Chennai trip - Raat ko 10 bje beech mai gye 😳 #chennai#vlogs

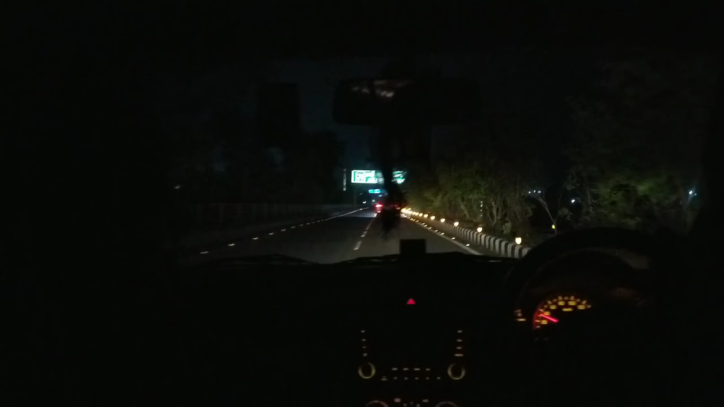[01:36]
तो गाइस, अब हम एयरपोर्ट पहुंचने वाले हैं, आपको सामने दिख रहा होगा, बस यहाँ से थोड़ा सा रह गया, बस अंदर जा रहे हैं उसके।
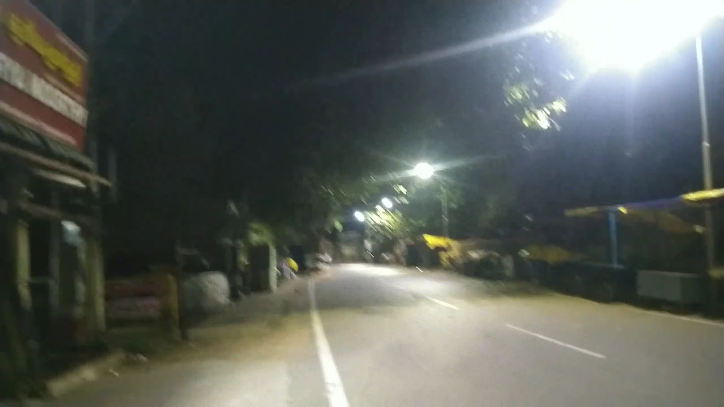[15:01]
हम मुझे लगता नहीं दुकानें खुली होंगी जिस हिसाब से यहाँ पे भीड़ है, बहुत ज़्यादा। अब जाके देखते हैं क्या होता है।